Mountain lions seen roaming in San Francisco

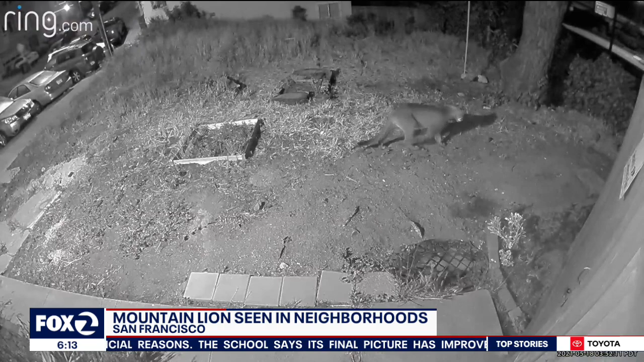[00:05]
There are warnings for people who live in two San Francisco neighborhoods about a mountain lion wandering through the area.
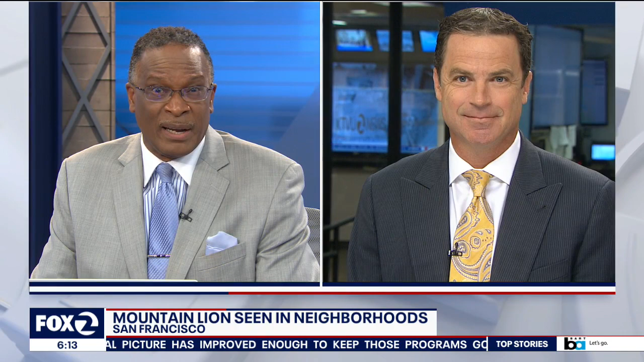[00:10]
Mike Meabax in our KTBU newsroom, Mike, and a security camera caught the video of that mountain lion. That's right, Dave. Not once, actually twice. The first time in Bernal Heights. That's right near 280 and 101 in the southeast part of the city.
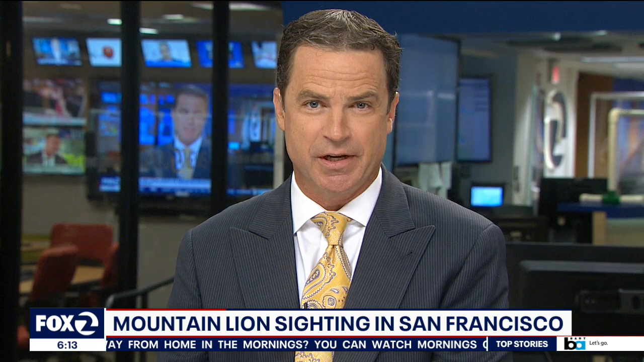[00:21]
The second side and not far away in the Portola district.
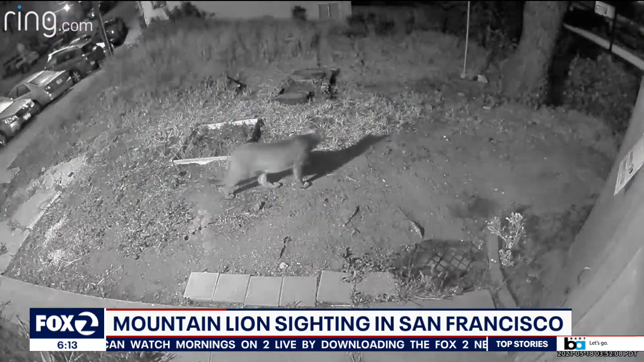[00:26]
Now, specifically, it was seen rolling down Gavin Street, just south of Interstate 280, then again in Bernal Heights Park.
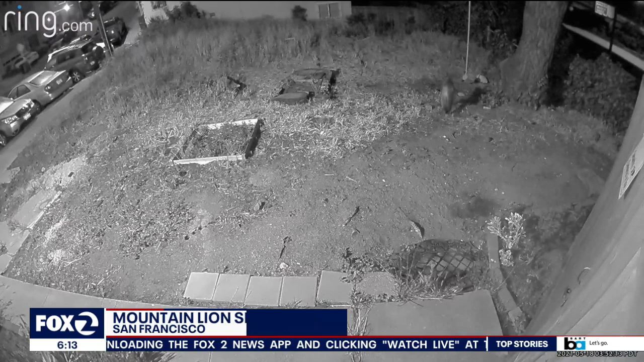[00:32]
Both sightings were between three and six in the morning yesterday. Now a school in the neighborhood did send out messages to parents warning them about the big cat roaming the area. Meantime, some residents say they were hearing about the mountain lion siding through online neighborhood posts.